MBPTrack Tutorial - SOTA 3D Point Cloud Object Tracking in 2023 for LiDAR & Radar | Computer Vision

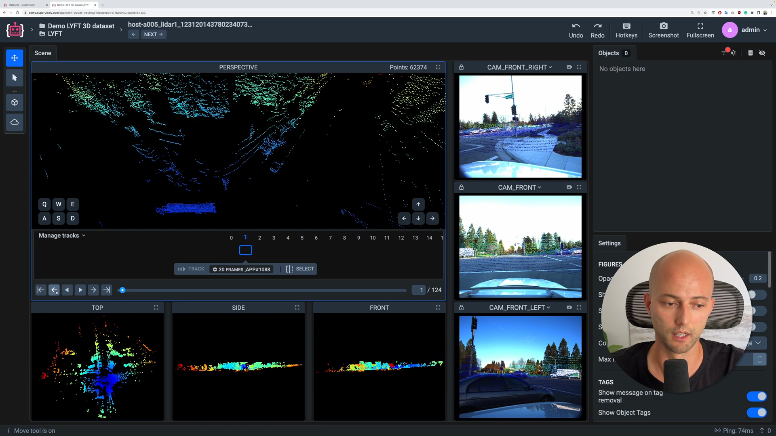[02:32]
And as you can see there is a car and the movement for this car is not linear. So we will see some complex trajectory here. And let's see how the model will perform here. I will label the first frame manually. I select the cuboid instrument, place the cuboid here, and the toolbox will automatically zoom in to this bounding box and on different projections I will be able to label this object. Let's do that. So here is the front view for the car. Then I just place the cuboid here, correct it here as well.
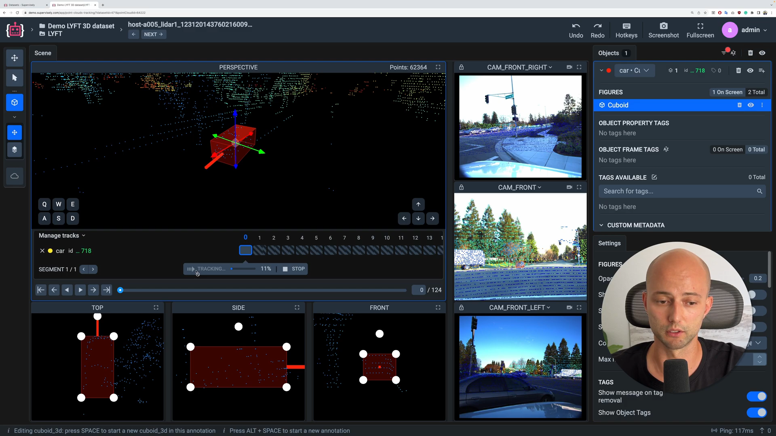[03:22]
see that the tracking algorithm, this neural network will be used for tracking algorithm. And let's track this object 20 frames forward. I will press track button, and right now the model will predict the objects on another frames. And you can see this number is increasing and we see that this cuboid is placed manually and other cuboids are placed automatically.
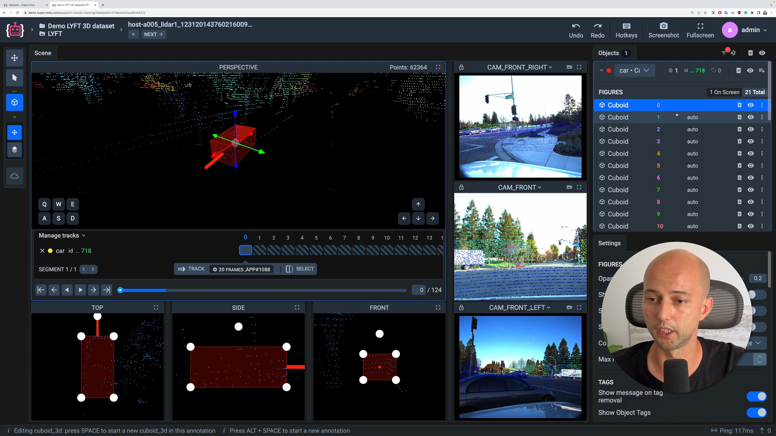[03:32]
So right now the model is finished. Let's preview the results.
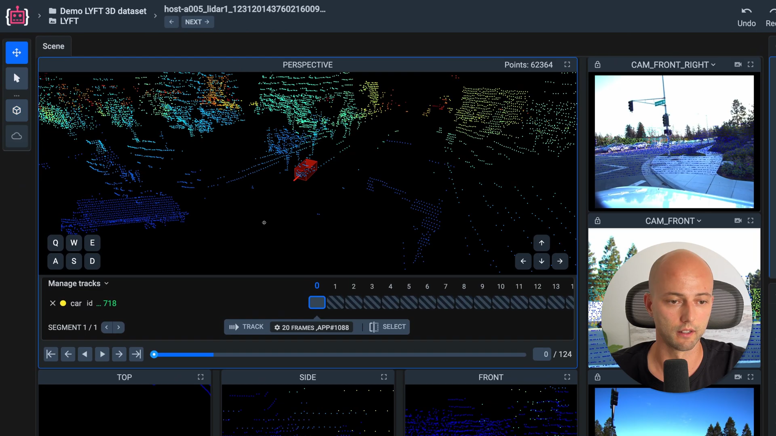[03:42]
I will change the tool here and let's navigate across different frames. And as you can see, the model performed really good on that data.
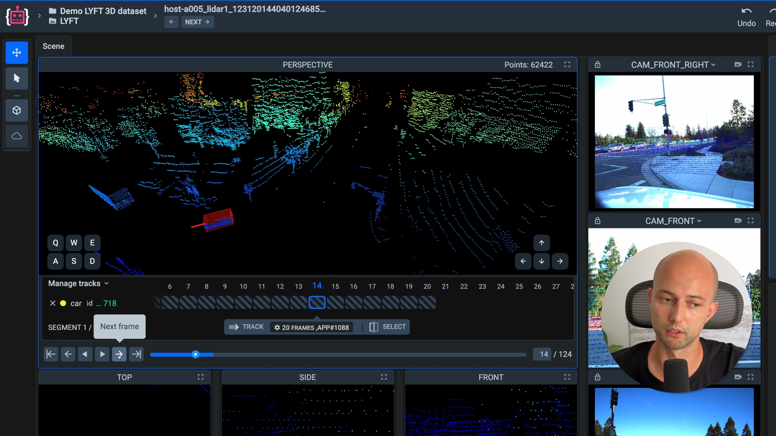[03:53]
And we got for 20 frames really nice tracking results for the specific object. In Supervisory 4 point cloud labeling toolbox for sequences, you can actually label not the only one object, you can label multiple objects and track them at once.